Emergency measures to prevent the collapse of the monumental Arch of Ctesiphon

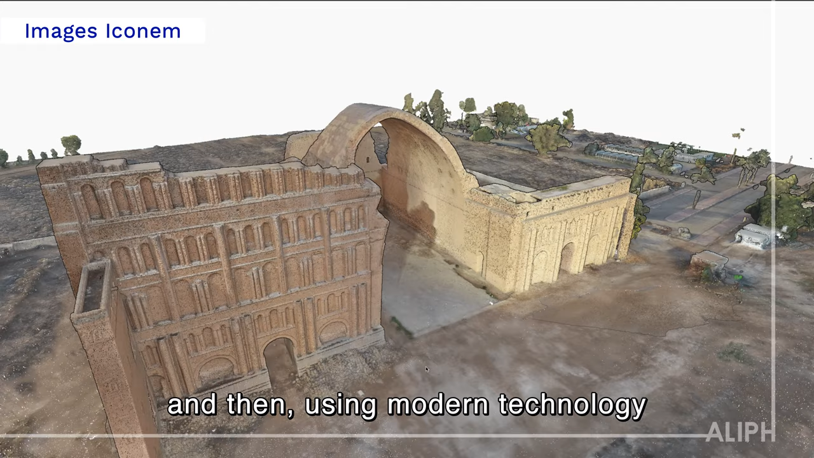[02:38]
We're doing a complete scientific study of the Arch of Ctesiphon and then using modern technology like 3D scanning and drone photography,
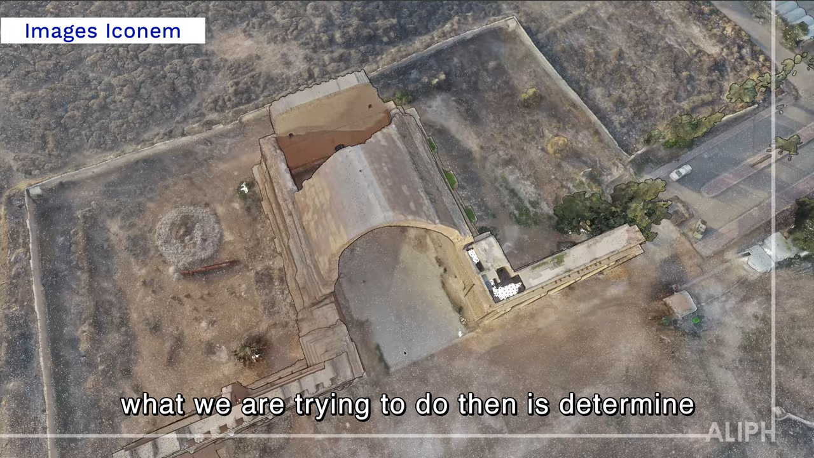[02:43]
what we're trying to do then is determine what are the best conservation methods